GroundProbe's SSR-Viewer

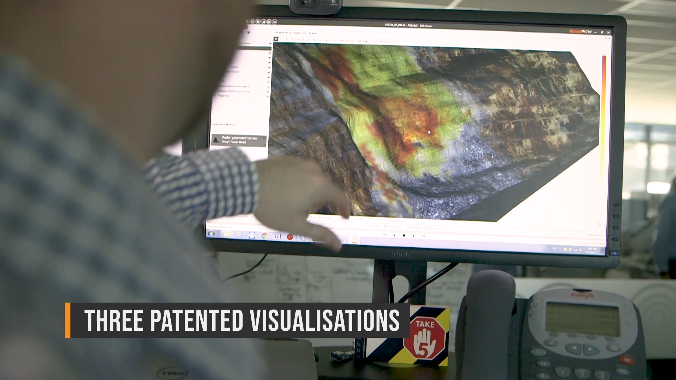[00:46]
Frontview aligns 2D data with high-resolution photographs captured live on-site.
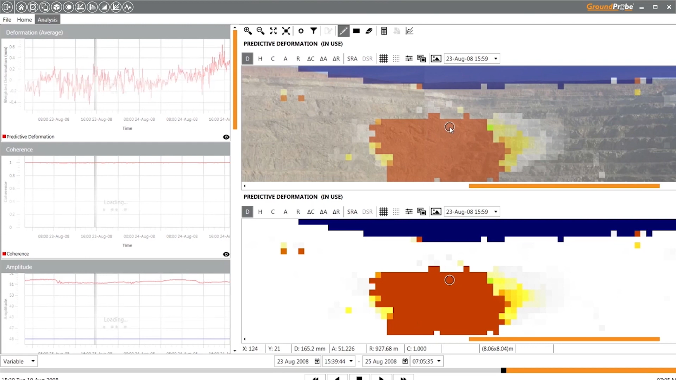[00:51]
This allows for user-friendly and intuitive visualization of the scene.
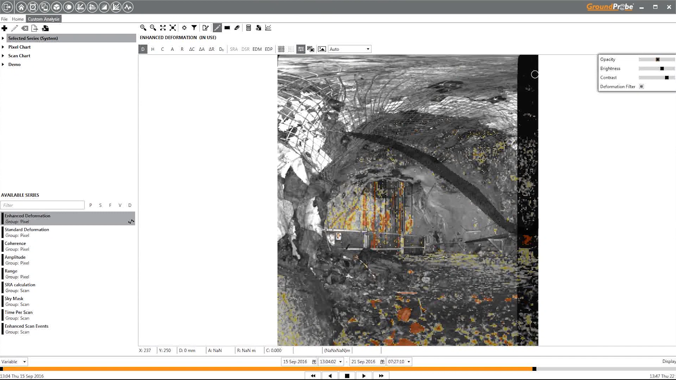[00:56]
PlanView fuses deformation data and multiple mapping layers from above with ground-level photographs,
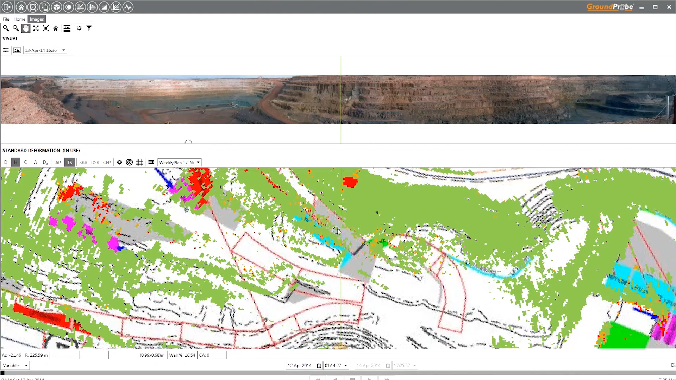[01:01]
which track together.
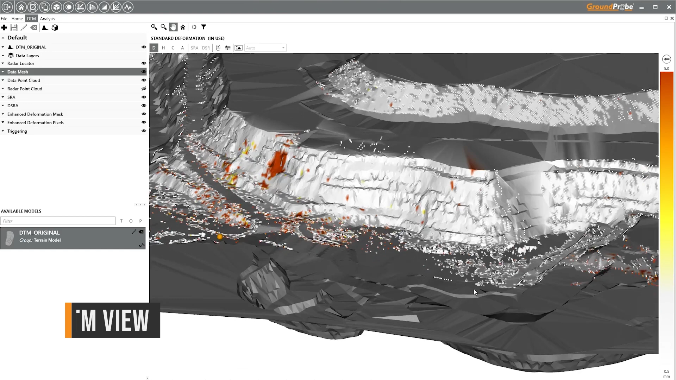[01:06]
DTMView creates a 3D model of the scene, co-locating radar data,
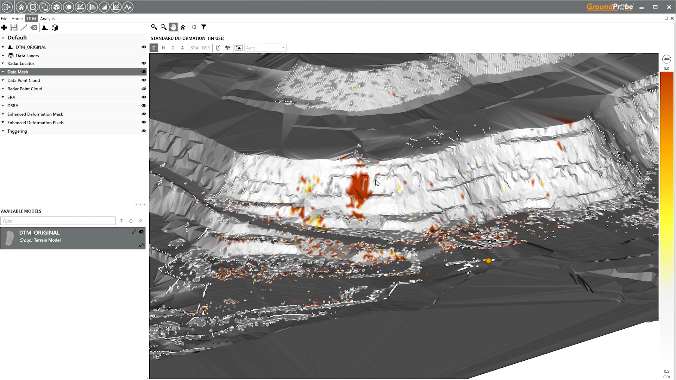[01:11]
photos and external 3D models such as mine plans, geology layers and structures. In all visualizations, the heat map of deformation data is draped over the scene and co-located.